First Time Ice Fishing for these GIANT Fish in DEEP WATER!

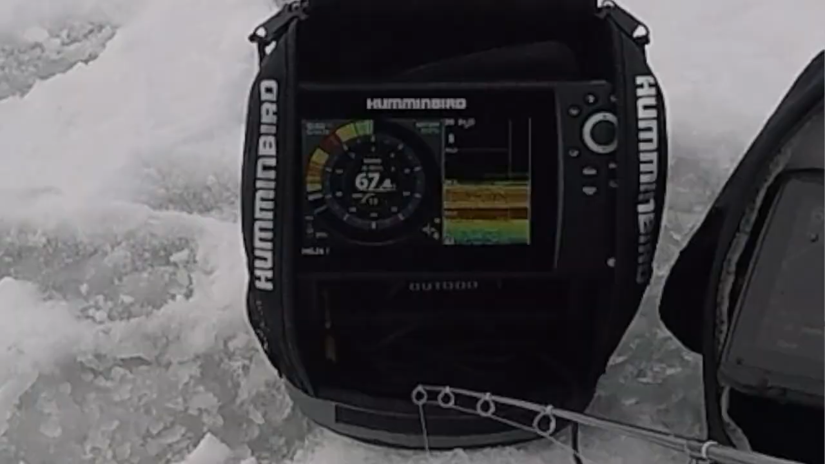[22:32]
Oh, that was a hard hit. Well, hopefully you guys can see that.
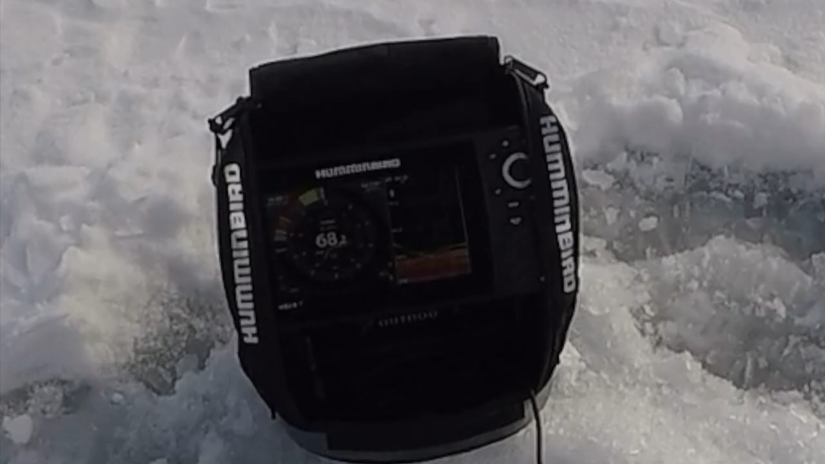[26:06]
I had this guy up and down like 10 or 12 times.